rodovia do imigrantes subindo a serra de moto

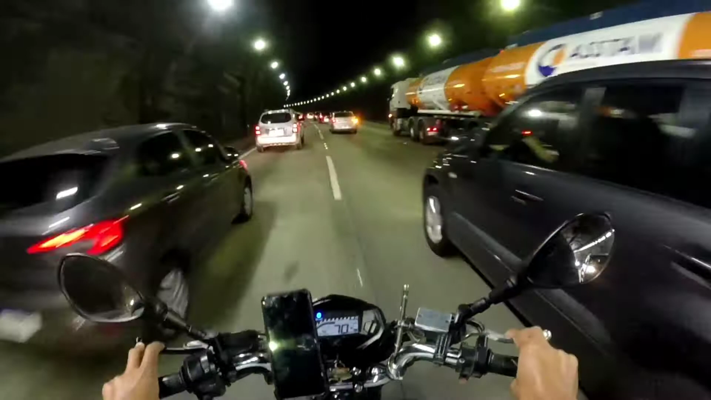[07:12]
Tem vários caras Vacilão Aí que muda De faixa Nem dá seta Aí com o carro Aí mano Tá ligada Né Nós vai aqui Quase em cima Da faixa branca Aqui ó Tá ligado Porque nós vai aqui Né Pra não pegar O trânsito Né Aquele ali Era um rodapresa Tipo uma Haller